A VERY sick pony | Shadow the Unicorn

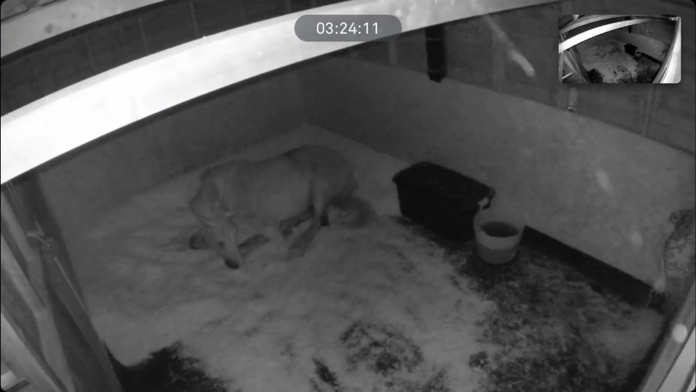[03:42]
have cameras installed and he's stable so he could watch him from home too and wherever we were